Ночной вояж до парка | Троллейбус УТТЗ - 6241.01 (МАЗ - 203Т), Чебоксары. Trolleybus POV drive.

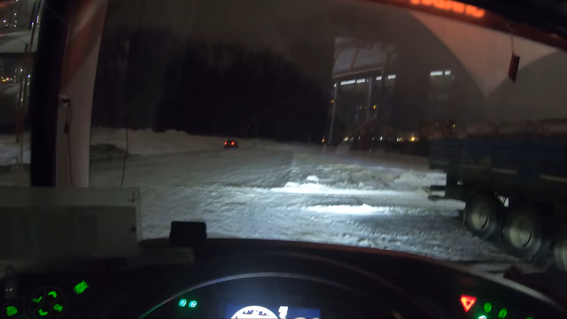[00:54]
Ну, там уже пару человек есть. Пока стоял.
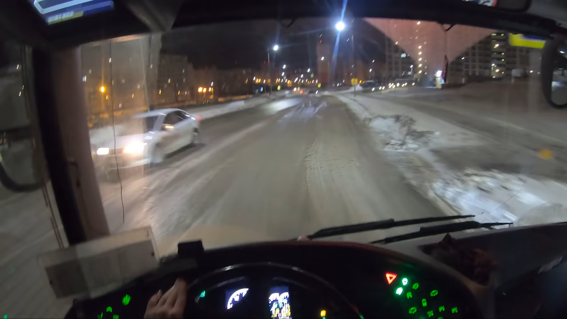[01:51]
Дорога здесь, правда, совсем неровная. Ну, я уже говорил, дорога здесь в целом беда, хоть район и новый. Эти люки одни с чего стоят.
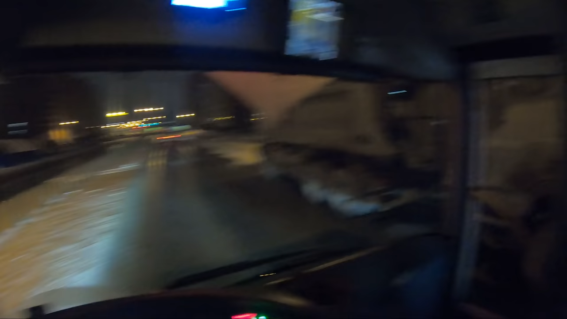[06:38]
Можно идти и въехать боком. Пешеходный переход и как раз не освещен. Причем нерегулируемый и без освещения. Нормально?
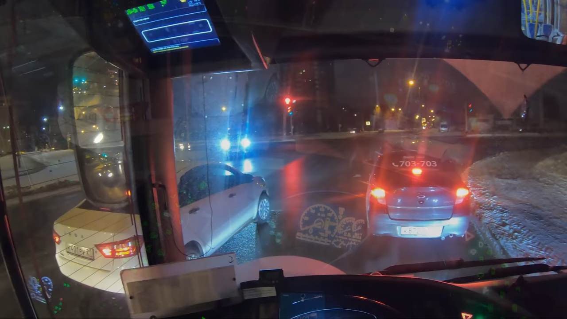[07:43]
Цифры пропали, а красный все еще горит. Днем такого не было.
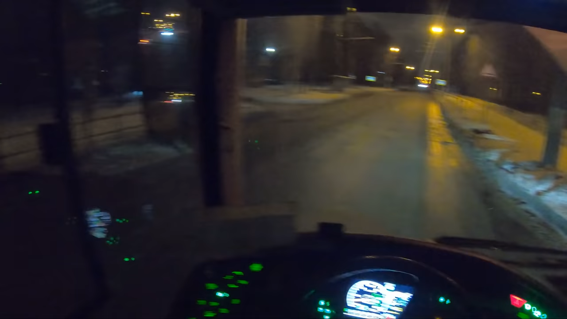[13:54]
Не спеша, вальяжно. Конечно, лежащих полицейских очень много на этой улице. Но надо сказать, и случаев наезда на пешеходов здесь немало бывало.
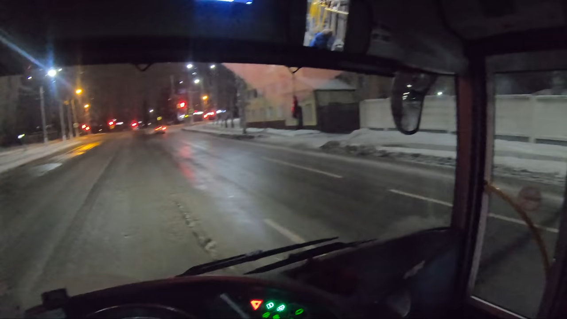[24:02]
Правда, вот снега-то особо и нет, а ветер, да, не слабый. Стрелка налево. Проехали. Сейчас 85% заряда.